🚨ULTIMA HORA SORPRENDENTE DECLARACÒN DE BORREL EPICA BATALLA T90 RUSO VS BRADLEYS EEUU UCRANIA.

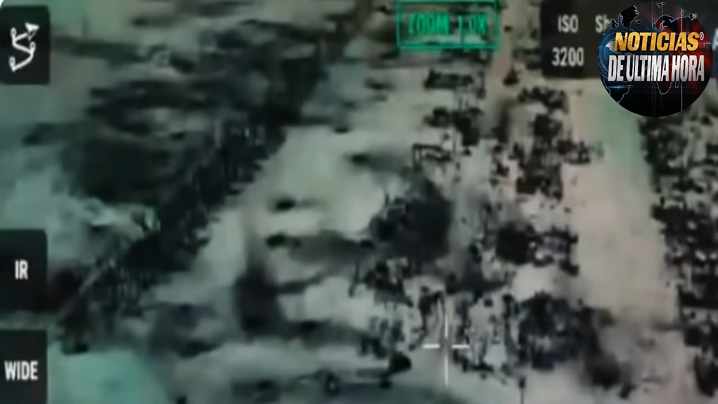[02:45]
Y por consiguiente, sería presa fácil la tripulación del T-90 de la emboscada por parte de los M-2 Bradley norteamericanos.
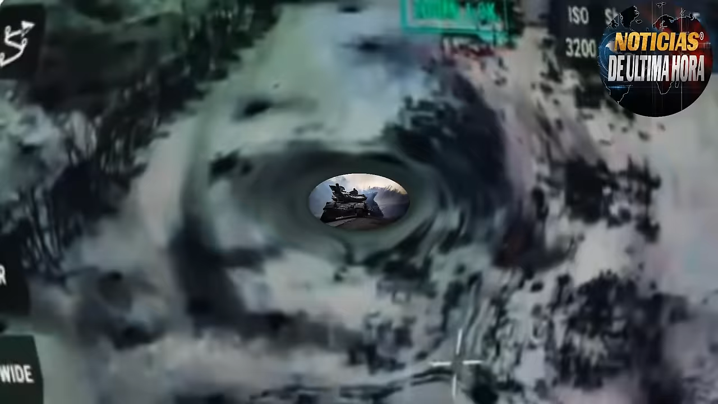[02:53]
En las imágenes se ve cuando el blindado Bradley norteamericano comienza su flanqueo hacia el T-90 y ejecuta su artillería disparando hacia la
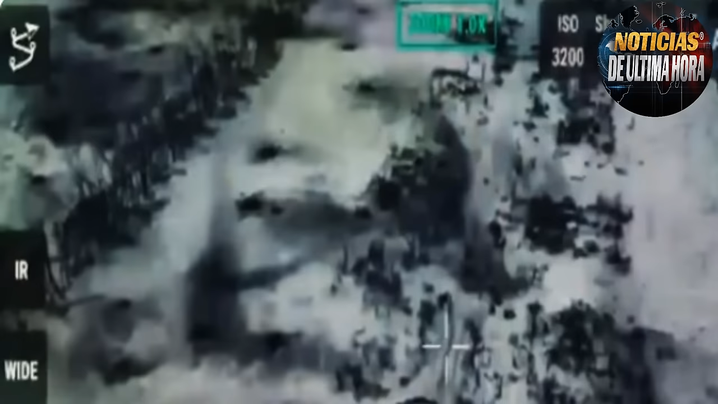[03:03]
estructura del tanque soviético con municiones de 25 milímetros, algo que por defecto comienza a responder el T-90 contra el Bradley.